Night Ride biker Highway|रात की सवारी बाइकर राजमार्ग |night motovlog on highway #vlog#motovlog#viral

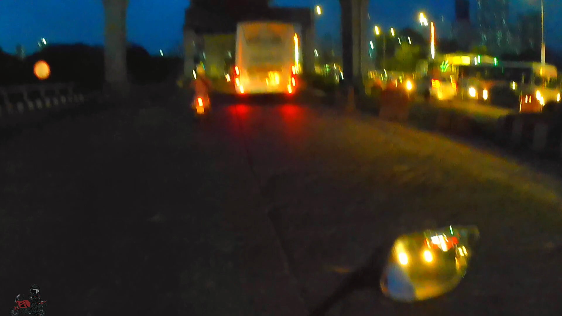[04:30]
बस वाला राइट घुमा दिया उसने और ये जो उसका भगा रहा था तभी वो आ रहा था। भगाने का ही नहीं ना, जब तुम जा नहीं सकते, तुम्हारी औकात नहीं चलाने का, तो काहे के लिए भगाते तुम लोग,
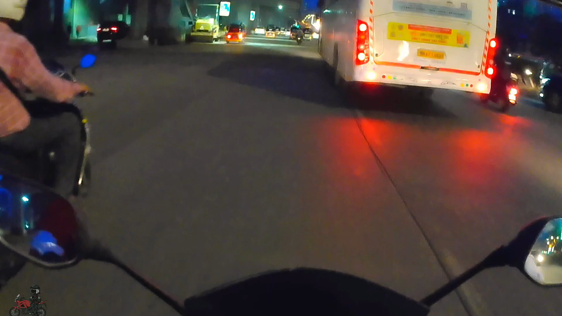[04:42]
खाली इसके आगे से निकलना है बस। बात तो सही है।
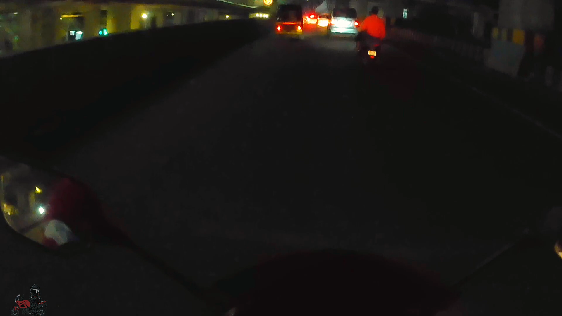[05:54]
वो लाइन पकड़ के चल सकता, लेकिन ये बाजू में आके वो वही किया।